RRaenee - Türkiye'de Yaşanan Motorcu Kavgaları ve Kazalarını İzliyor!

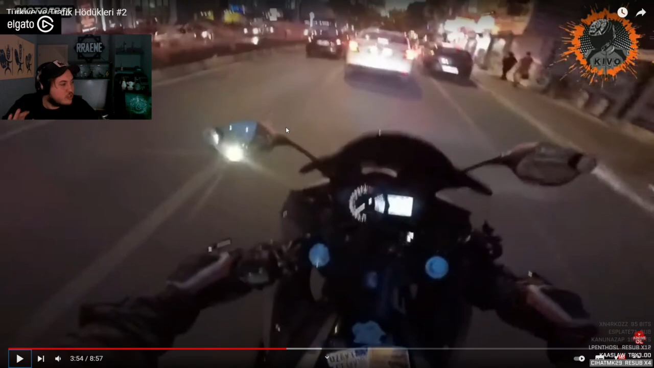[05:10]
Tamam dörtlü yaktı Problem yok Yani adam özür diledi şu an Dörtlüyü yaktı Pardon kardeş görmedim dedi Sıkıntı yok Sıkıntı yok abi Eyvallah Aha
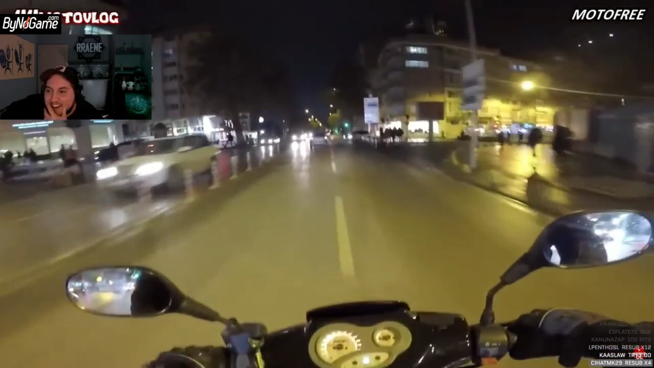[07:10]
Daha nereye geliyon Daha nereye geliyon Daha nereye geliyon Harbi oğlum millet kafayı yemiş la Adamın
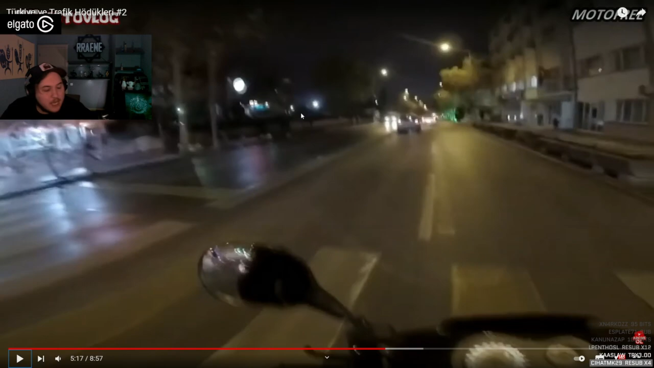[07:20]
bir ayağı kaysa orada bak Hani geçtim Geçer şurdan diyor da Bu adam bir ayağı kaysa Çarpacak sana la Daha nereye geliyon Daha nereye geliyon
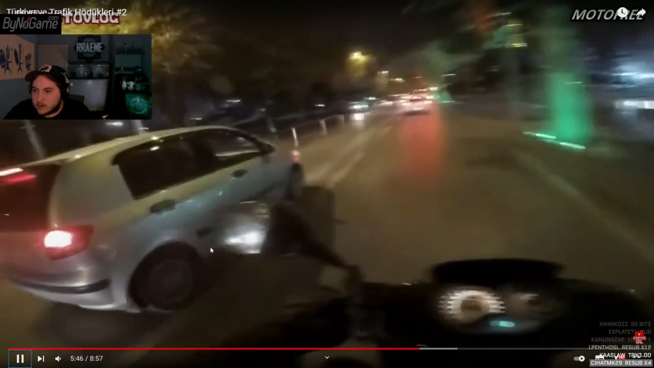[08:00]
Bunda bir şey yok gibi ya Aa bu üzerine mi geliyor Bak görmemiş harbi la O kaşıcı gördünüz dimi görmemiş
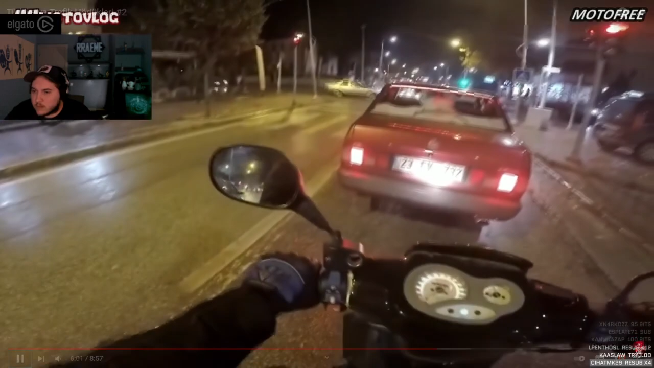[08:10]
E hadi inin artık inecek E hadi inin artık inecek E hadi inin artık ineceksiniz E hadi
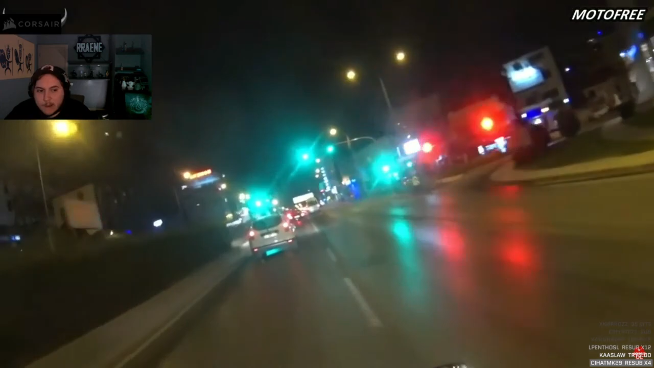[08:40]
Hey haberin olsun Valla vurdu Vurdu mu la Az daha vuruyodun Vurmuşlar bi Valla vurdu
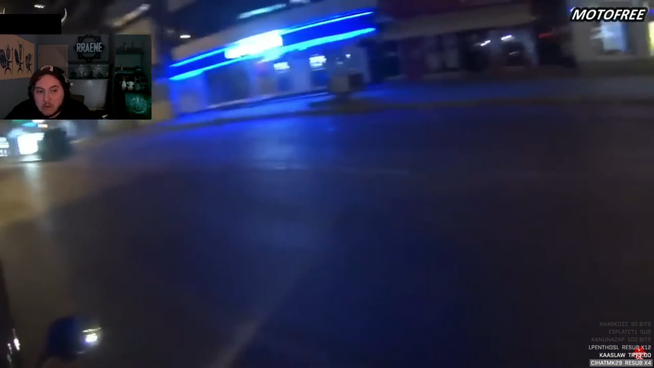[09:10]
Valla vurdu Bura nere la Menemen Atasanayi Egekent İzmir dimi
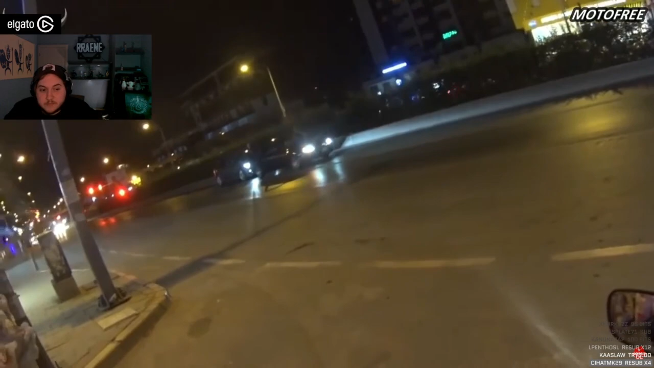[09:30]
Ben menemen Ben menemende oturuyorum
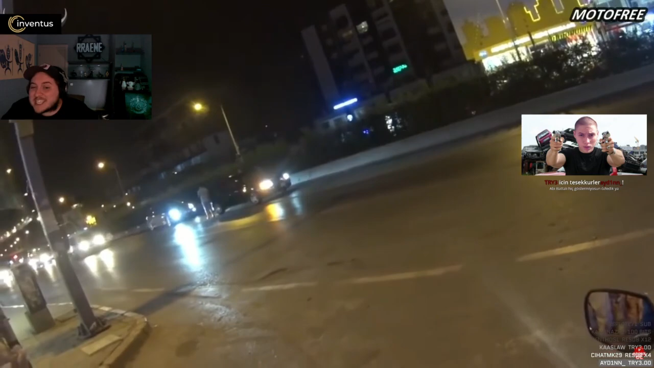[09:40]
Adam park etti oraya Kavga çıkacak mı diye Kaçıyor mu la Var bende kamera kaydı Var bende kamera kaydı Adama vereceğim şimdi Merak şimdi Çekiyor değil mi? Çekiyor Kaçıyor bak MKS 36 35 MKS 36
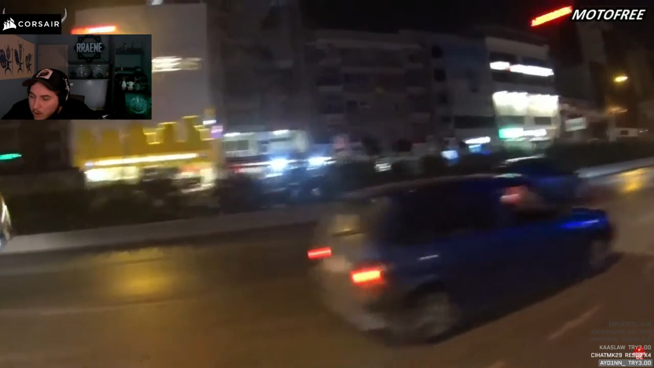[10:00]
Harbi Ezoz sesi var la baya
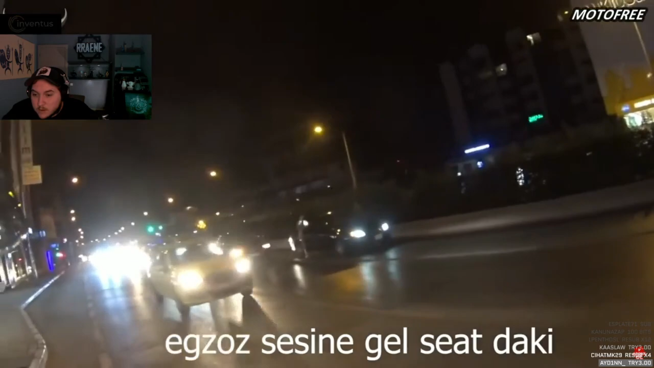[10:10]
Dur dur dur dur dur dur Abi bende kamera kaydı var kaçtıysa
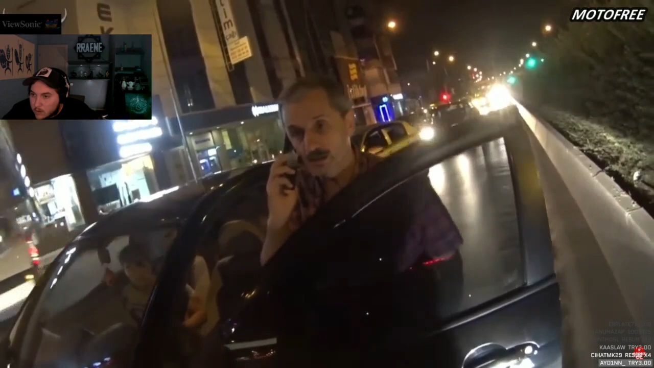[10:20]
Tamam, telefon numarayı ver, ben videoyu sana atarım.
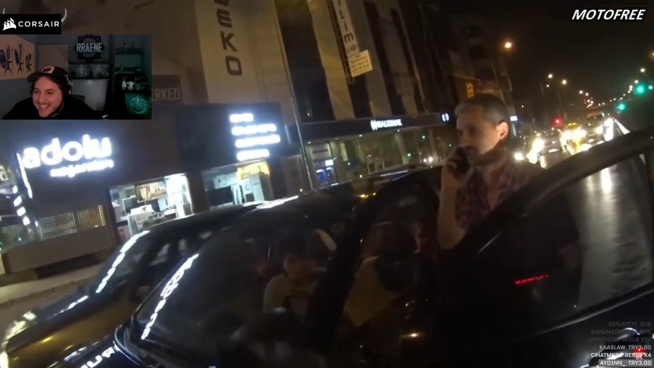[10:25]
Helal olsun lan.
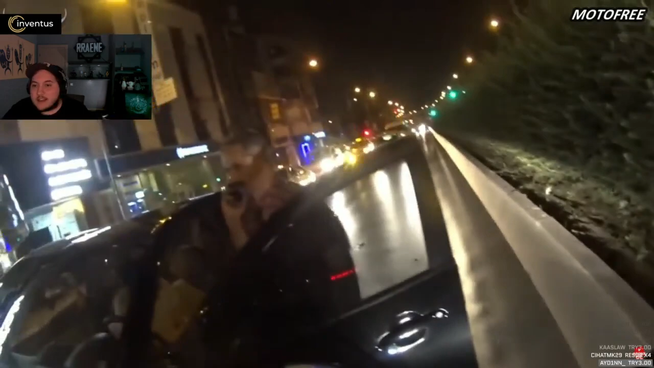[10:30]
Ben gördüm, gelişini de gördüm, makas atışını da gördüm.